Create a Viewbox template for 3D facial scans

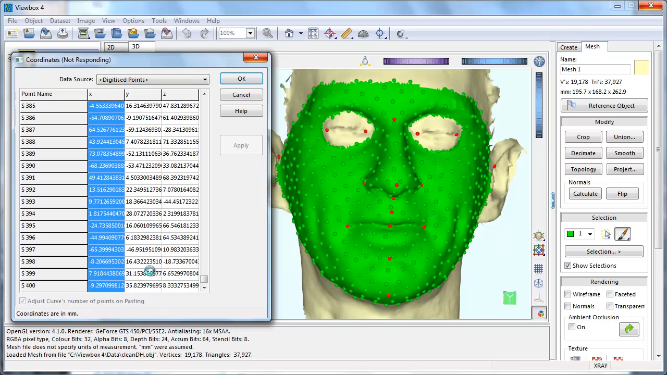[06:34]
Select, Diffuse points uniformly. View box will move the points until they are evenly distributed on the surface.
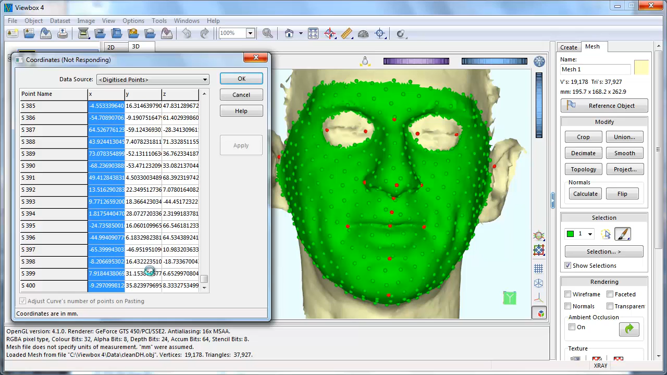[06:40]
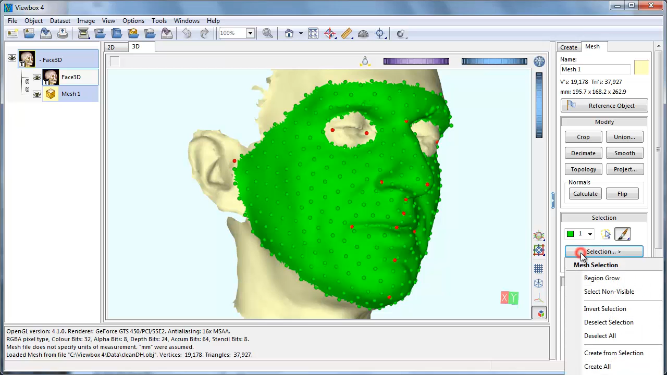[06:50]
There are two more things we need to do to complete our template.
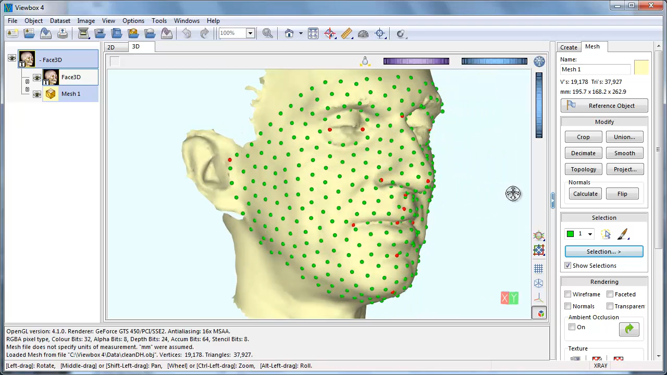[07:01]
Specify which points will slide and which will not. Select, this is defined in the sliding groups window. Create a new sliding group and set the points as fixed, or, as sliding on the surface.
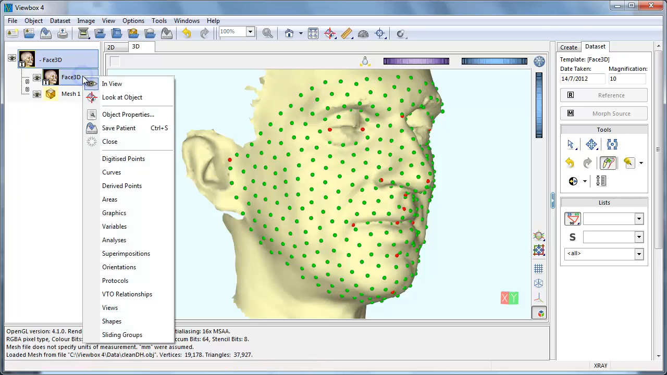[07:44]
that is, which points we are going to digitize and in which order. This is defined in the protocols window.